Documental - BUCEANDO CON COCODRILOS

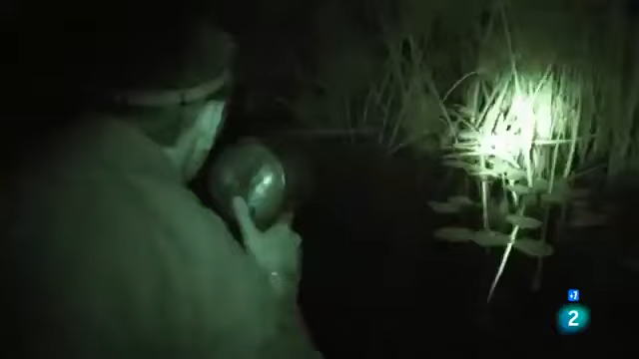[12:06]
Los cocodrilos que superan el metro de longitud son más difíciles de atrapar.
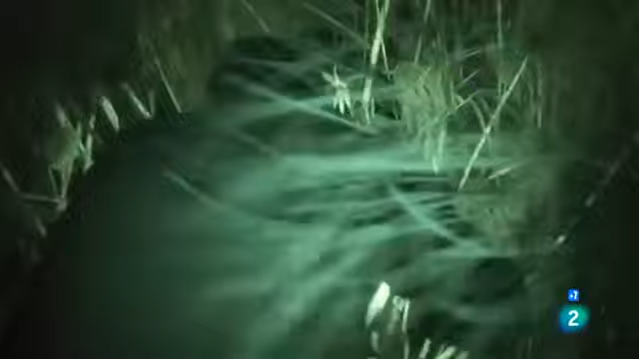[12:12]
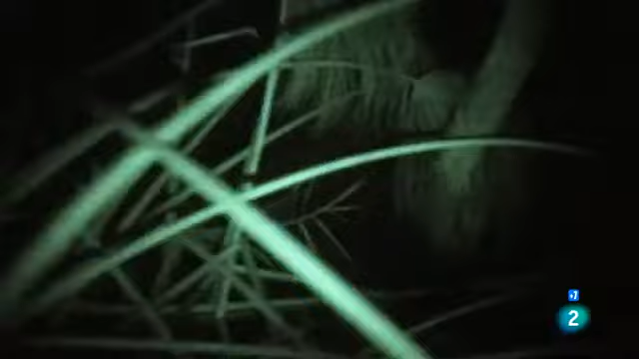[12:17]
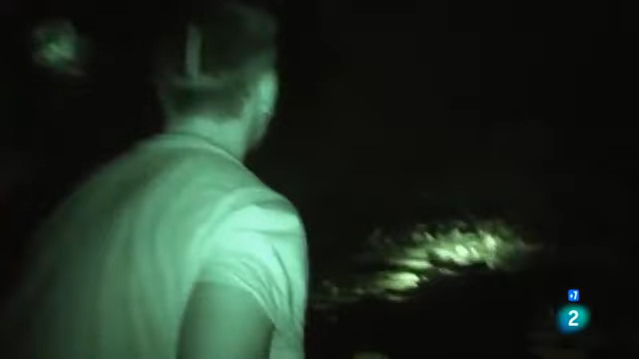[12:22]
Exceptuando 2 linternas, todas las luces del bote se mantienen apagadas.
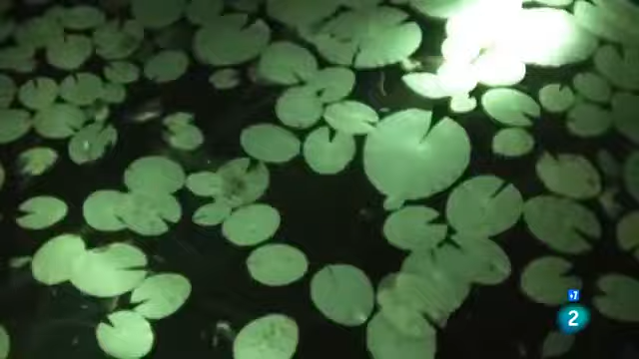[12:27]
Esto permite a Vince y a Brad acercarse sigilosamente en la oscuridad.
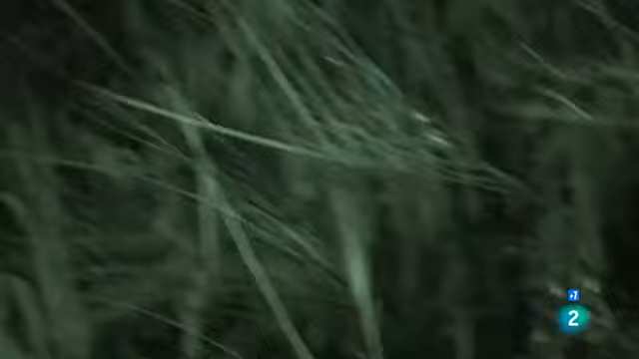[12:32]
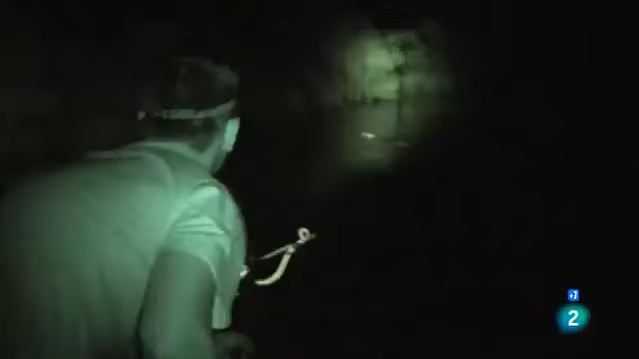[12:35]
El siguiente cocodrilo es mucho mayor.
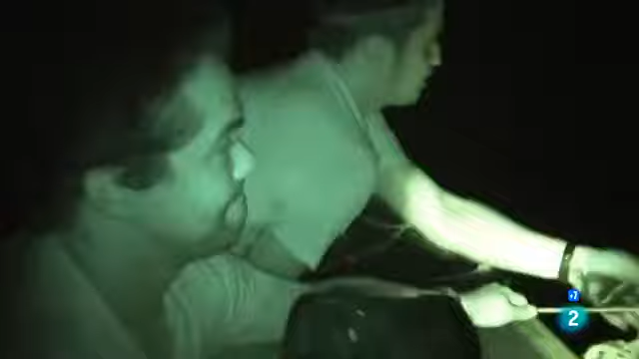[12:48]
Todo debe ser muy rápido para minimizar el estrés del animal.
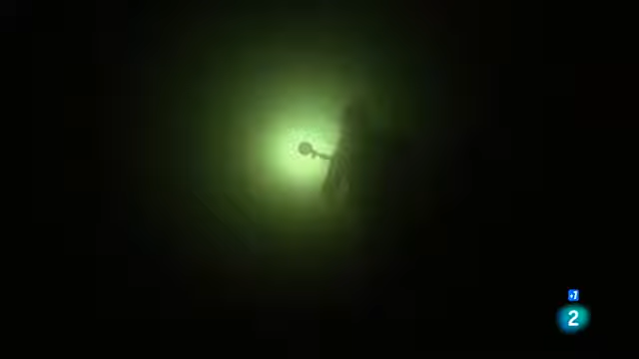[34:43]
Durante el día ves por dónde vas, pero por la noche solo tienes la luz de tu linterna. Y lo último que quieres es encontrarte con un cocodrilo.